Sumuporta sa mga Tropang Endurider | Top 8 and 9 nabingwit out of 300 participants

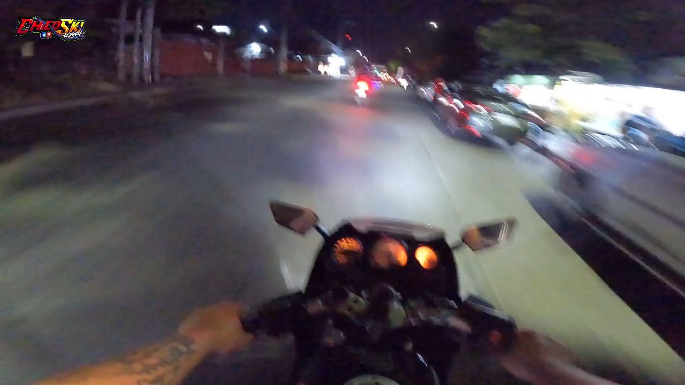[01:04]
Bali, punta ko ngayong kalano. Kalabos ba naayad mga boski? Kasi usapan namin, dito yung take-off nila eh. Sasasalihan nila yung endurance. Parang 700 kilometers lang yata ito. Parang ganun. Pero for sure, mas lagpas ng 700 yung tatakbohin nila. Ayan. Ilang yung sure ka doon? Punta ko sila sa Batasan. Sa Batasan kasi yung take-off eh. Ang kasama sa kasalis sa tropang KR, si ano?
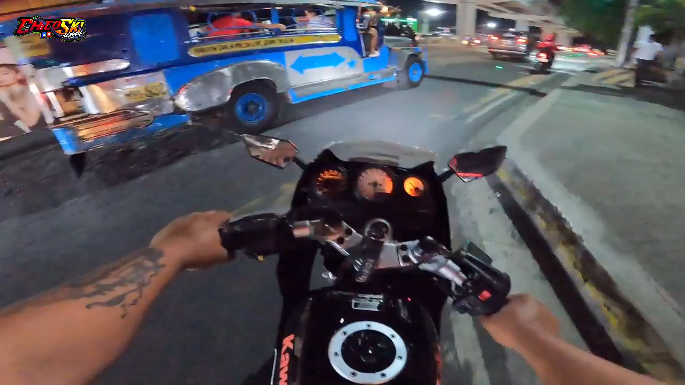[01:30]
Si Boss Raymond, Banaya 306, saka si Old Goods, si parang 4.
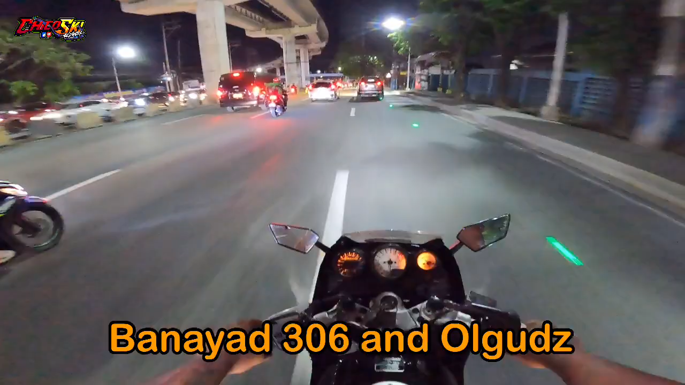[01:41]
At si Papa Chard nandun na rin. Susuporta lang tayo sa tropa, syempre.
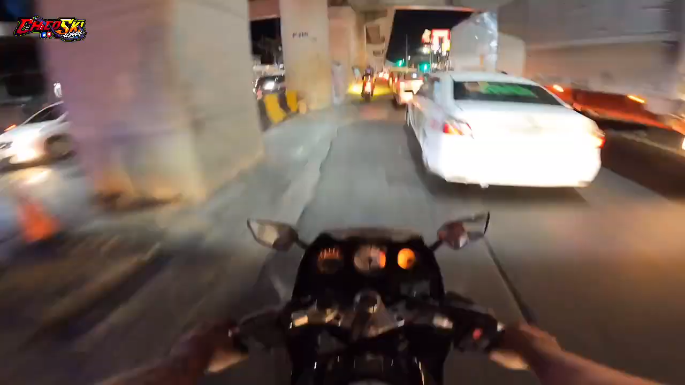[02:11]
Grabe yung tunog kapag ano, nag-e-eco.
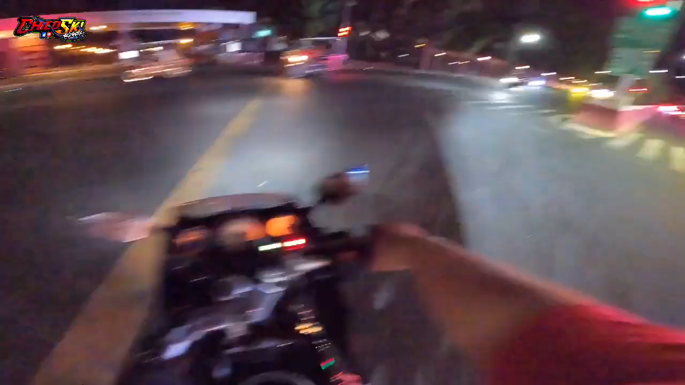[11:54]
Ayan mga Bossky, bali yung una kami, minabangan. 8 minutes na lang magte-take off na eh. Kasama natin si Boss Team! 50! Let's go! Alright! Yung iba ay ilalim malamang. Pero sila parang baraya, dito yung dadaan sa taas. So dito ko sila abangan. Dito yung dadaan, 8 minutes na lang magte-take off na. So malapit-lapit na.
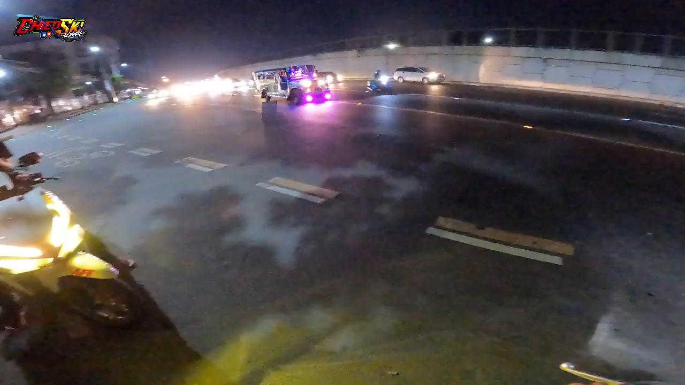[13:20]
Wala pa. Ang tagal nila ah. Layo naman ang pagitan oh. Nakuputa. Baka umilalim si paring 4 ah. Yare. Dapat nakalabas na eh. Kunti lang yung dumaan dito mga boss. Yung iba umilalim yun. Malamang. Magsi-circle sila.